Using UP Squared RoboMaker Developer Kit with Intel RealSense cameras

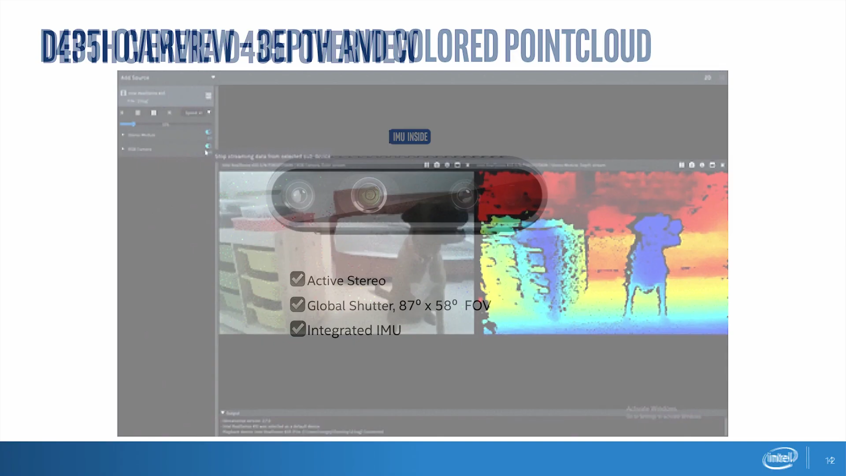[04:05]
For those that haven't seen the camera yet, this is what it does.
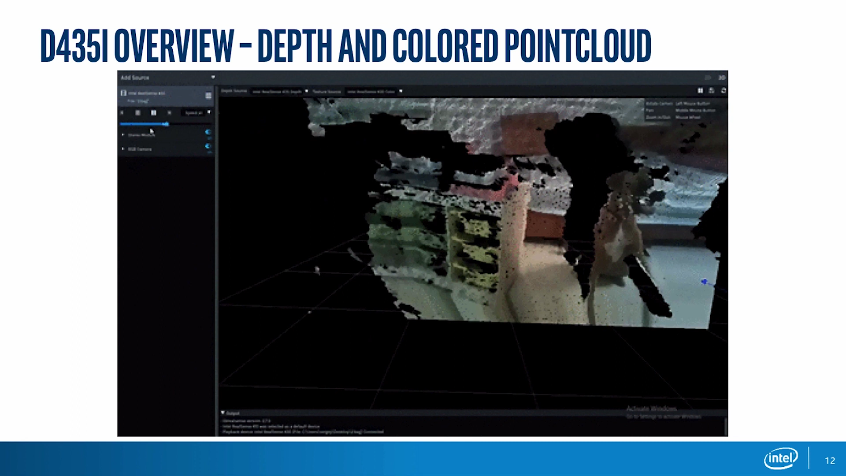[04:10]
It outputs on top to the RGB stream. It also outputs a depth map, which is encoded in that video ranging from blue for close values for each pixel to red, far away values. And since these are spatially aligned and temporally aligned,
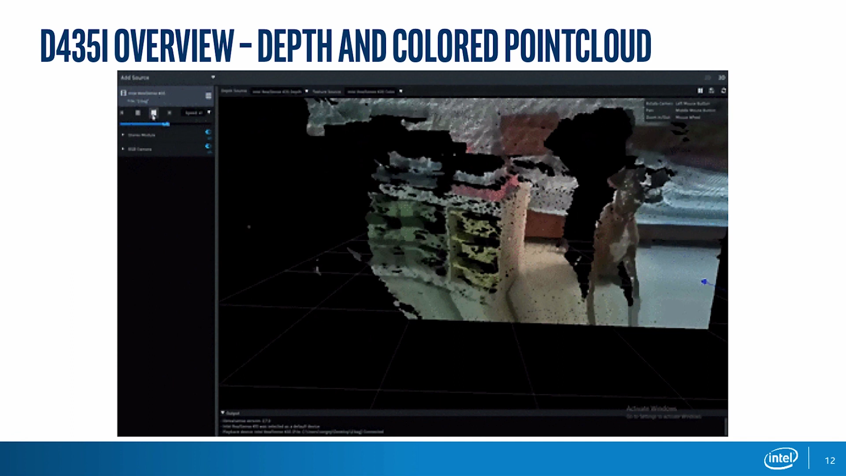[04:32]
factory calibrated and hardware synchronized, one can obtain this colored point cloud. And as you can imagine,
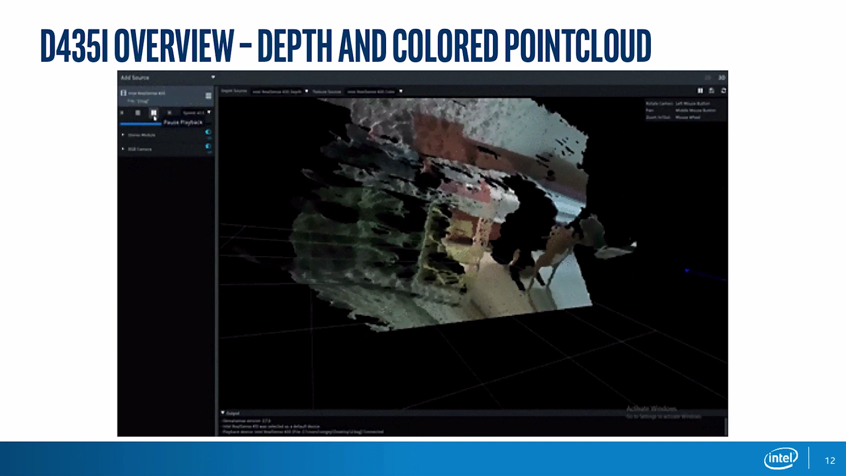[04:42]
this is very useful information for a robot for things like obstacle avoidance, mapping, reconstruction, and so on.
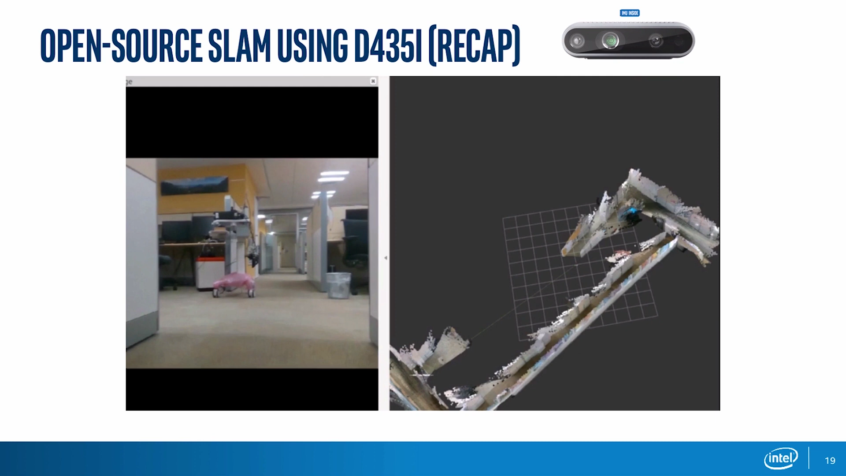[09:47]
And in the end, it accumulated some amount of drift,
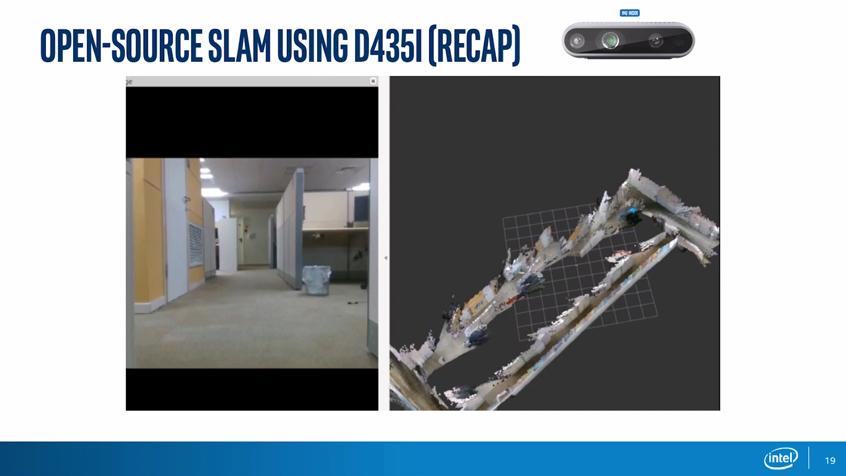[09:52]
but then is able to detect the loop closure and to correct for that, and also to optimize the whole map. And if you're interested in setting this up yourself, we have some instructions online that you can follow step by step, and it's pretty straightforward using ROS and that ROS package.
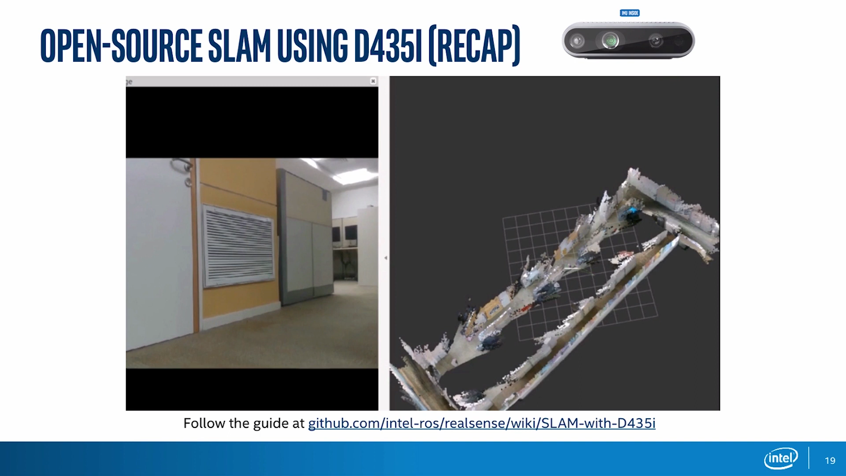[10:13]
Nevertheless, this has a few limitations in terms of SLAM.
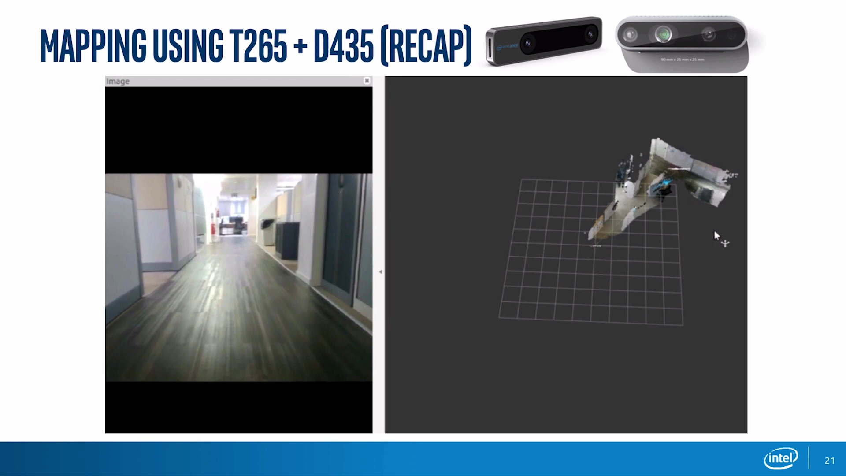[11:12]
and adding the T265 on top and using POS output from the T265
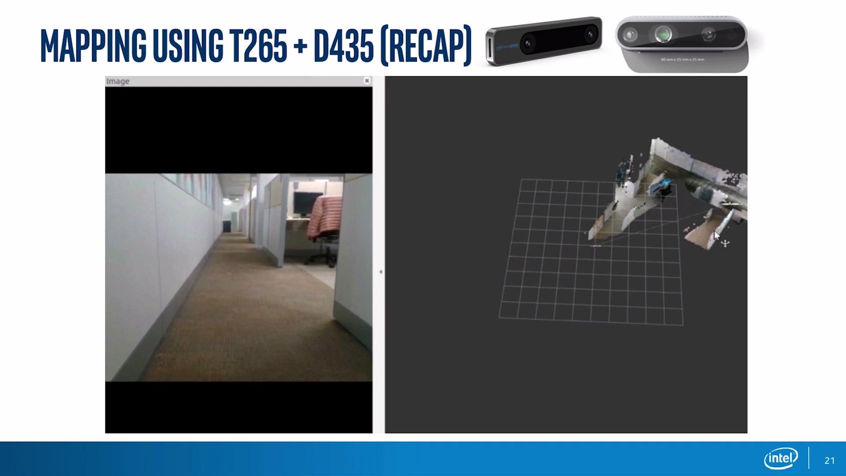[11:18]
and feeding it together with the RGBD
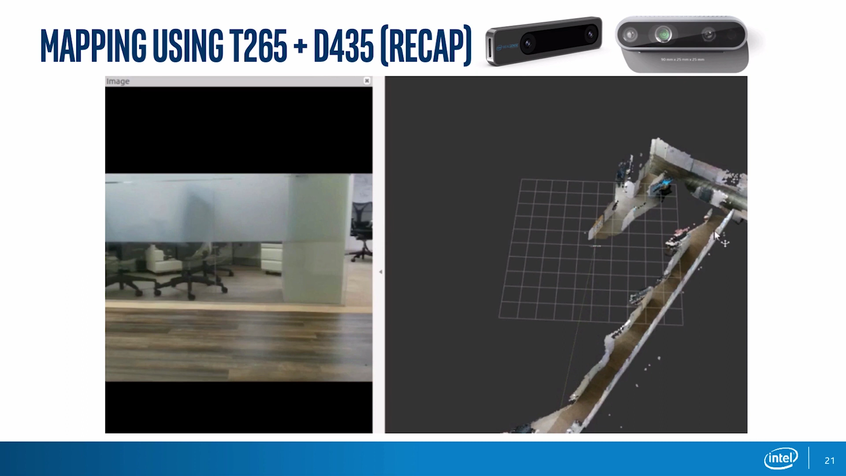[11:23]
into the same mapping or reconstruction. And you can see the map is a bit cleaner, but even easier to see is the drift in the very end.
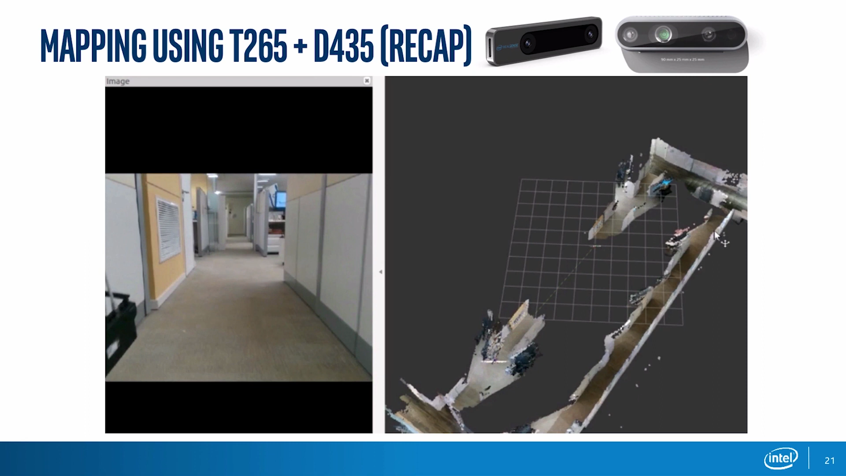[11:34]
There's only very small drift that one can notice.
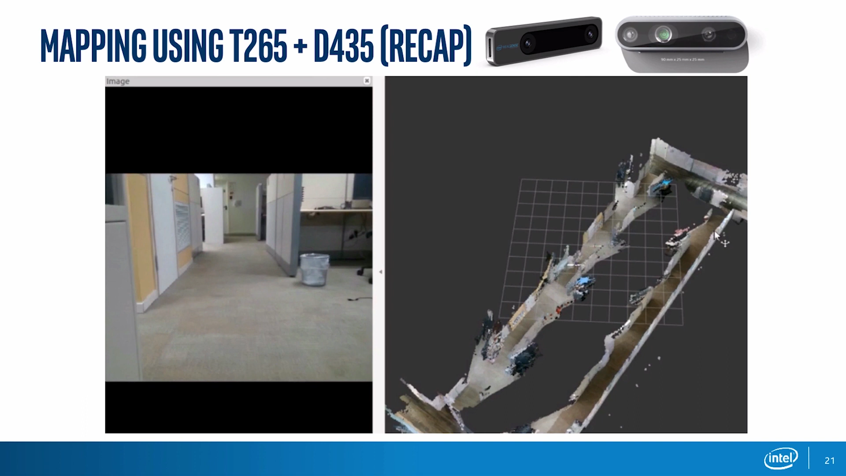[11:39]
And again, it does look closer and correct, but this is pretty small.
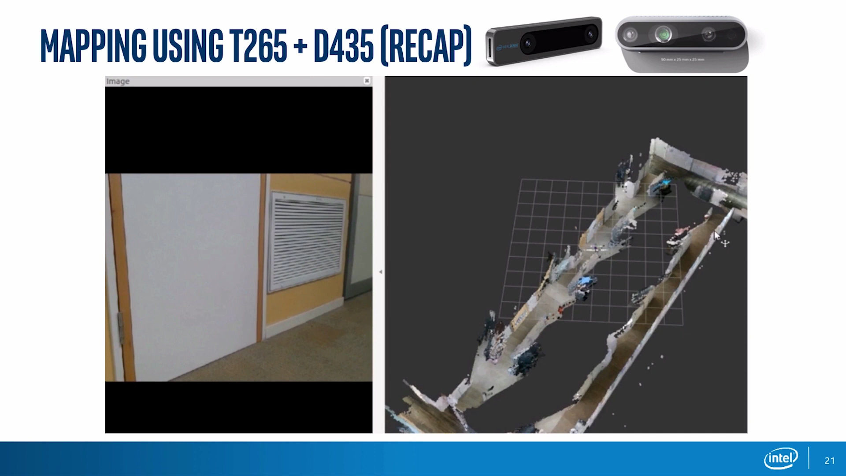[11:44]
So then we were interested how to combine these cameras, what one can do with them.